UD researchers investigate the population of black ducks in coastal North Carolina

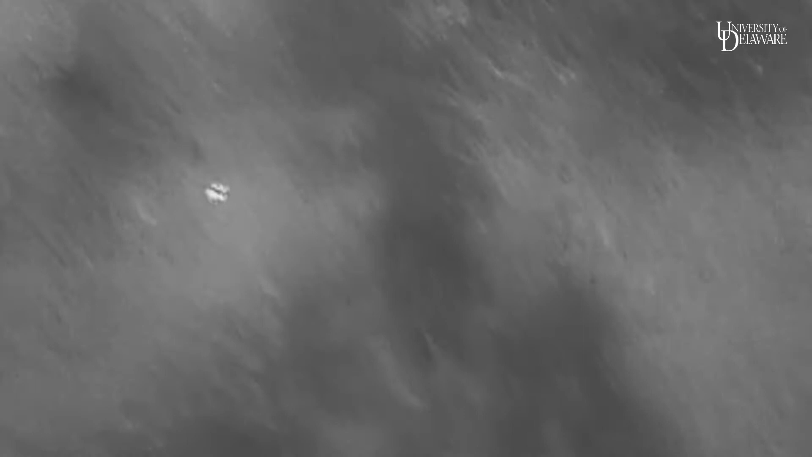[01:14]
We also use drones with heat signatures to help us with population estimates, but because the area is so large, it hasn't been as successful as we had envisioned.